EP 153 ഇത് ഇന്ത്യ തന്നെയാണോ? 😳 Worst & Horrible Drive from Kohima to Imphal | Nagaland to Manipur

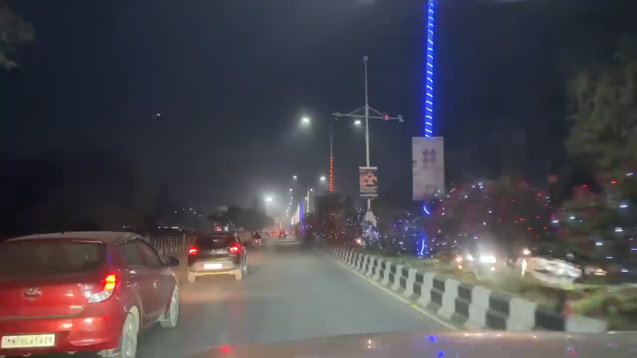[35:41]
മൊത്തം ലൈറ്റ് ഇട്ട് കുട്ടപ്പനാക്കി ഇട്ടിരിക്കുകയാണ്. പക്ഷെ ഇവിടെ സ്റ്റാർ ഇല്ലല്ലേ, സ്റ്റാർ ഉണ്ട് കുറവാട്ടോ.